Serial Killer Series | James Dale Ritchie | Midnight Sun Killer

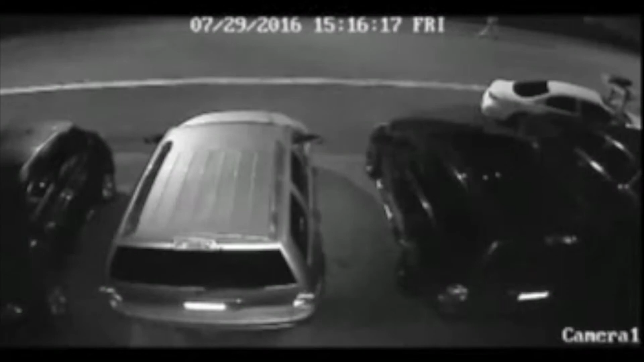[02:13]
His murder had been caught partially on video after 3am and the killer had gunned him down before stealing his bicycle and riding away into the darkness. Patterns were now emerging.
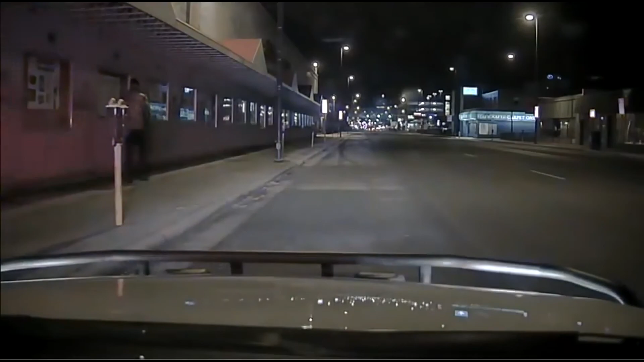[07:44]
Video footage from the patrol car shows the suspect suddenly spin around and walk towards the patrol car, firing shots at the officers.